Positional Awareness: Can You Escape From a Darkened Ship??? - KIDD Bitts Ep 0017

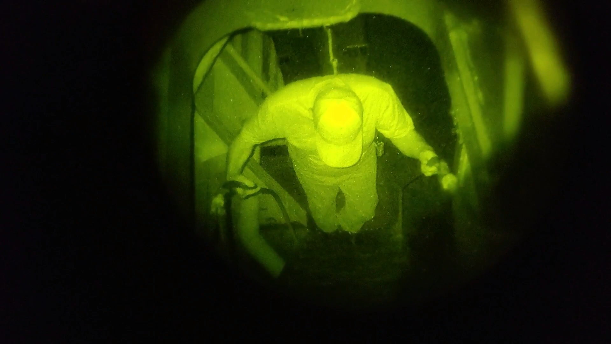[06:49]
Last step. Where's the bread locker?
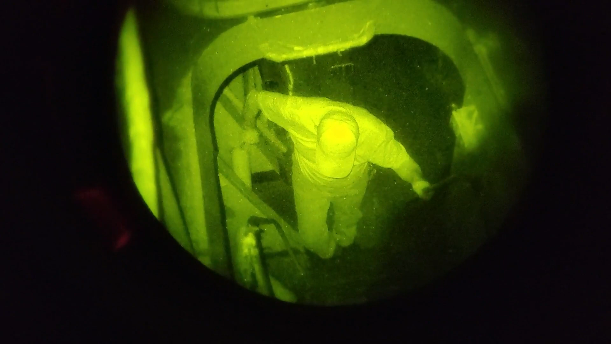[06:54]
There's... No. Bread locker. There we go. Dumb waiter.
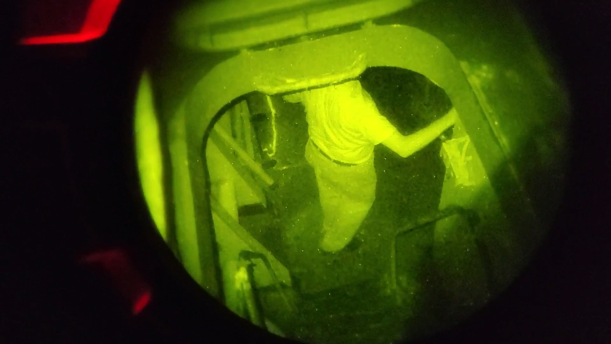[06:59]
And off we go.
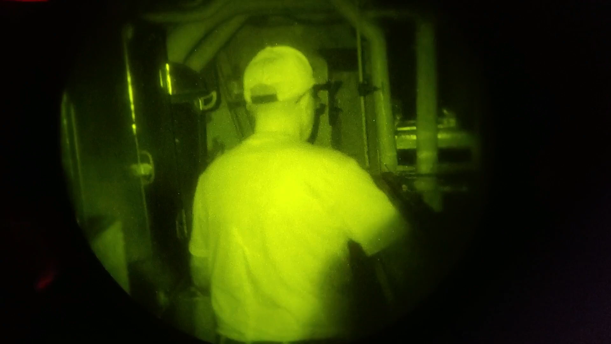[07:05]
Okay. Okay. Should be a steam pipe coming up on my right.
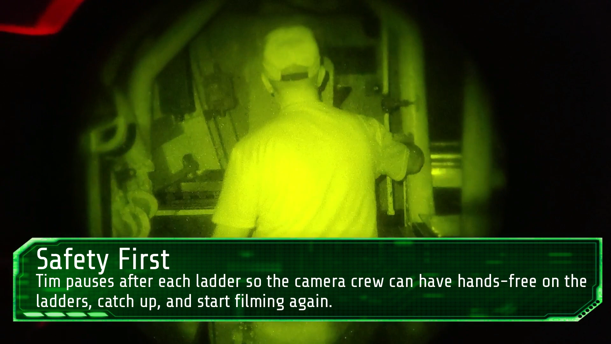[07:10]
That was Brian falling down in the background.
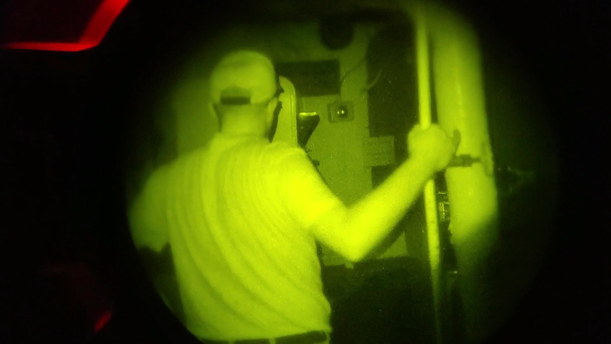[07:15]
Freezer. Should be coming up on the ice cream machine.
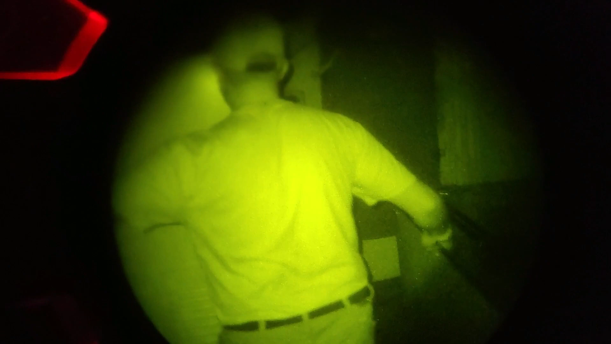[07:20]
Is that my ice cream machine? Oh. It is not. That's the ice cream machine. What the heck was I touching on the other side?
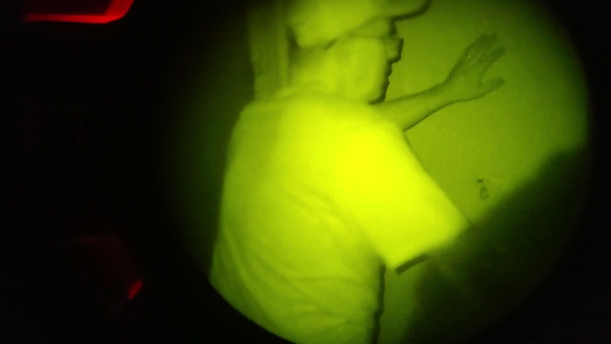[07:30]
The bulkhead. Making the corner for the freezer. High spot.
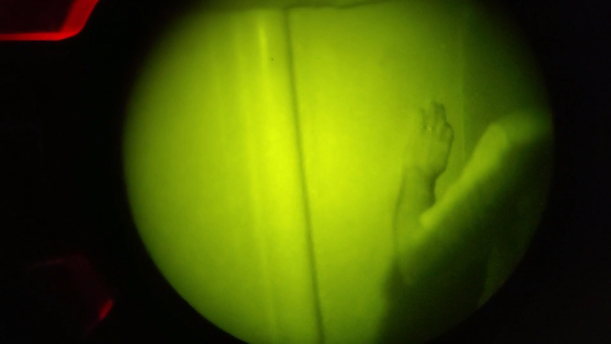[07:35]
And... Going into...
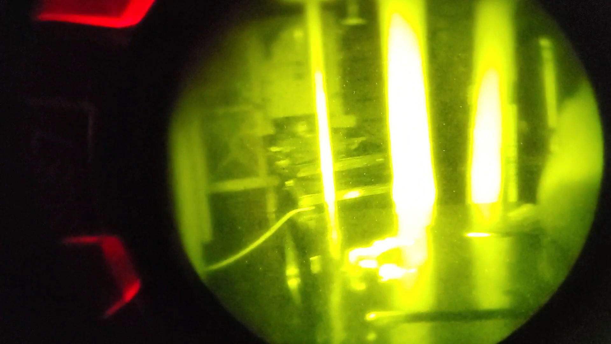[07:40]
The scullery.
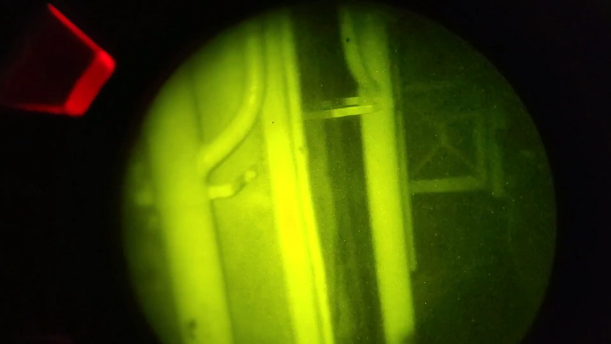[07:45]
That's a comb. Watertight combing. So step up and over.
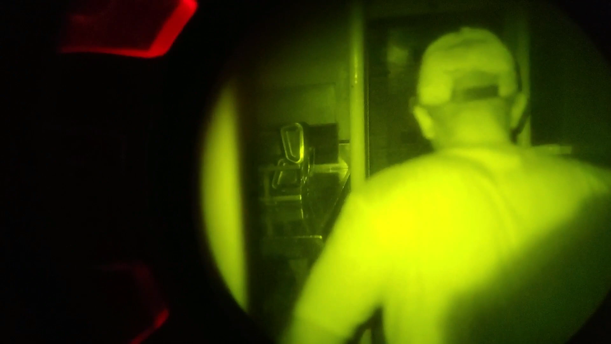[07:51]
But you have... You have the... Night vision. So you can see what you're doing. There's another post. Soundling tube.
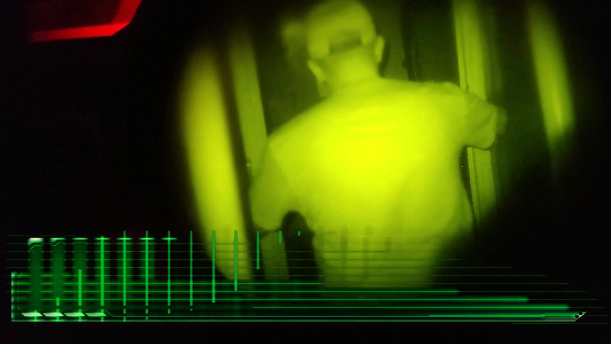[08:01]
Watertight combing.
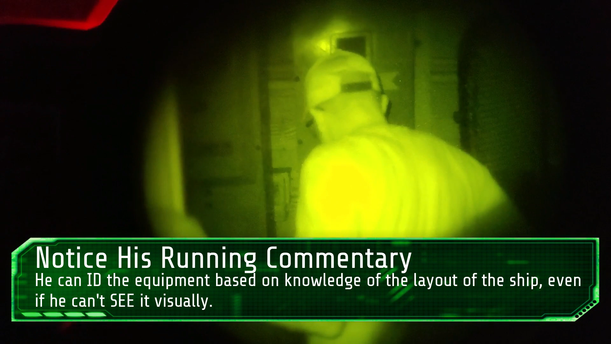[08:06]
And...
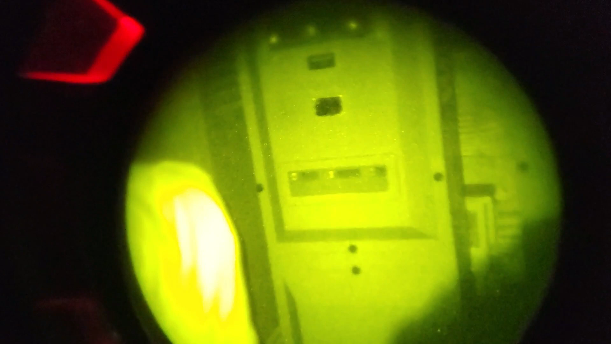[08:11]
Here we go with... Power supply for the sound amplifier.
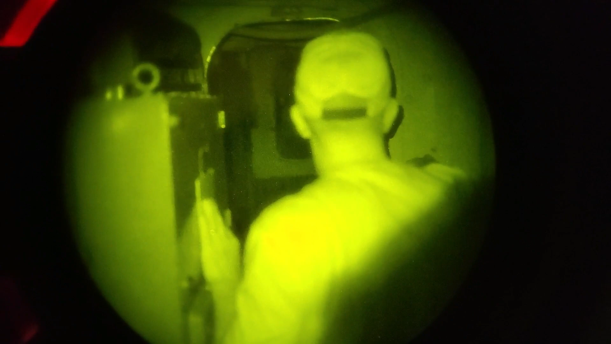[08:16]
Sonar amplifiers on the right. Should be coming up on a watertight combing. There it is.
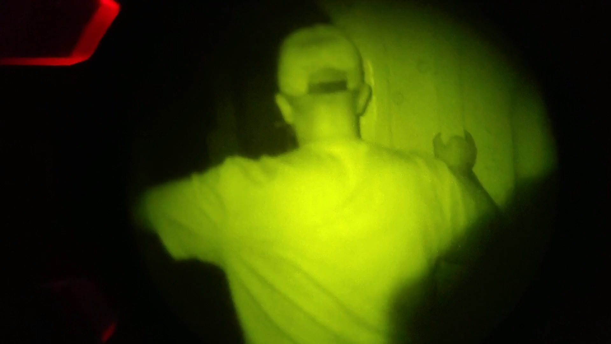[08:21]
Have I mentioned how very much I love Ryan Szymanski and Libby Jones? For encouraging me to do this craziness.
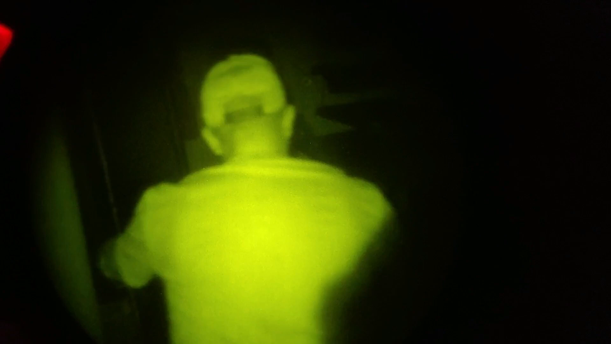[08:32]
Let's find the table. There we go. There's the stanchion I was looking for. There's another... There's another... Table.
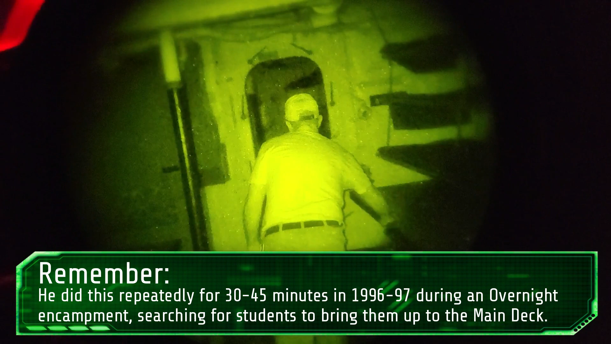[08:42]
I'm having flashbacks right now to looking for those two kids. If those kids are watching this video now... At age 30 or 40.
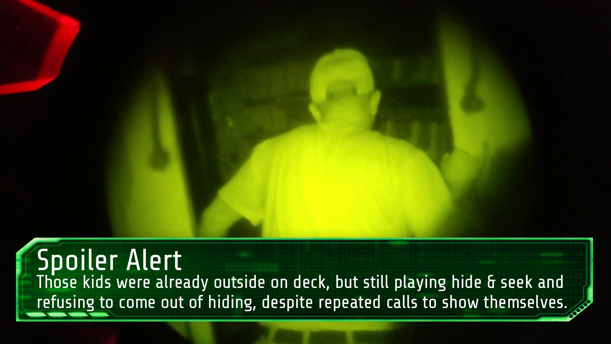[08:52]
You traumatized me. All right. Watertight combing there behind you. Watch out. Stanchion.
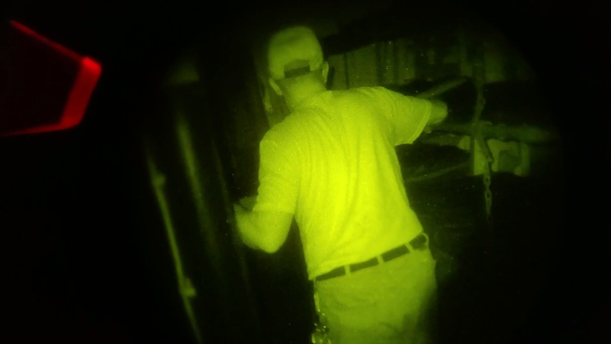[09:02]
Second set of bunks. Third set coming up. There we go.
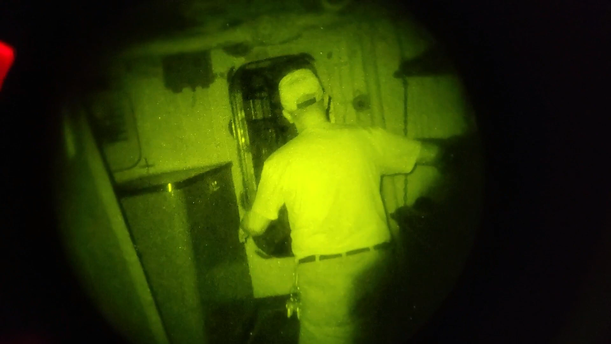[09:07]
And... Looking for the combing.
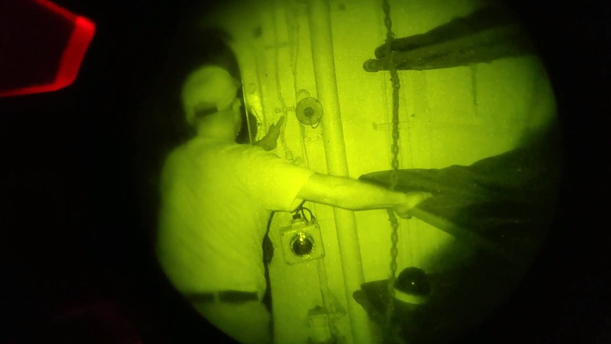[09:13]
There it is. All right.
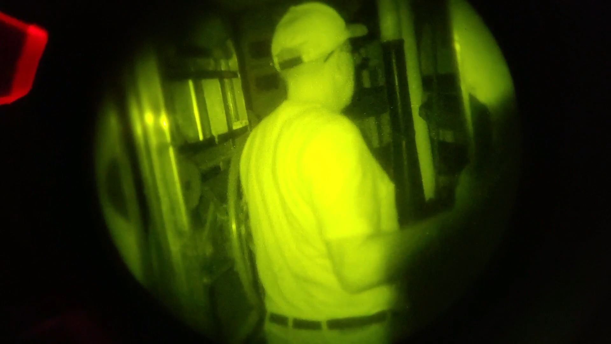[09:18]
Door impedes your walking a little bit.
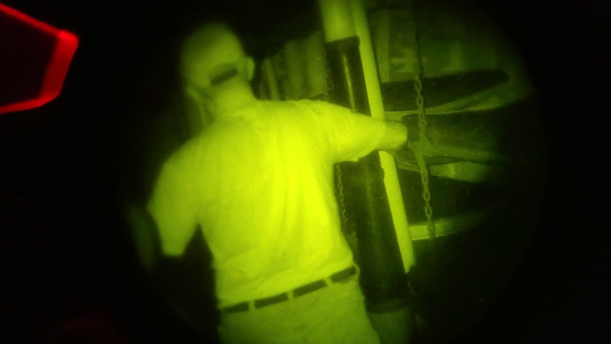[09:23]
And... Just like back home on the ranch...
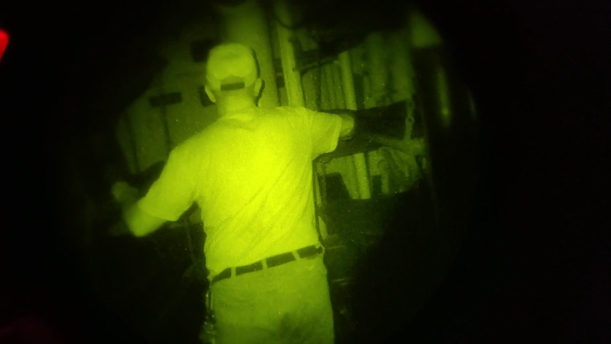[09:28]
In the cattle pens... We're getting narrowed in...
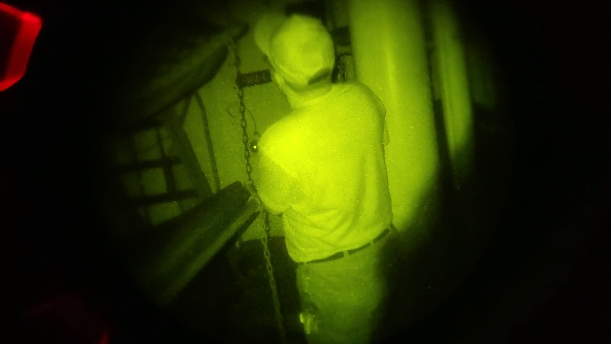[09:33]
Through the chute. Tight spots on destroyers.
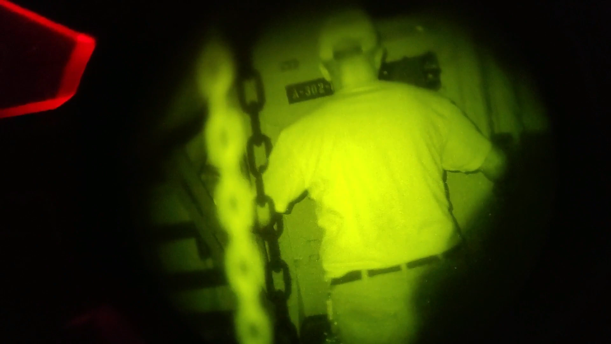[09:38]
And there is... Cold weather storage down underneath us.
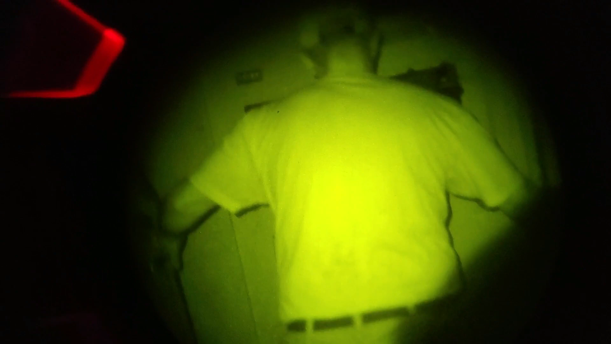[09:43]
And supplies. And the ladder.
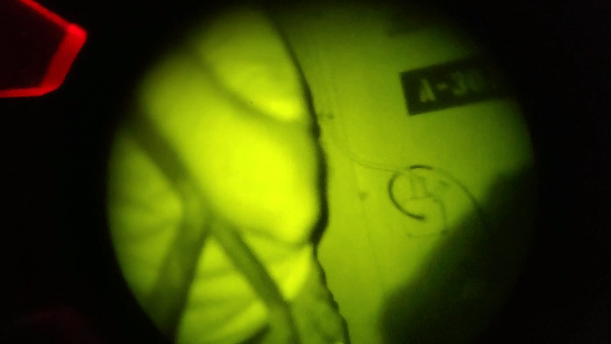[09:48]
And... Going up... To the chief's mess.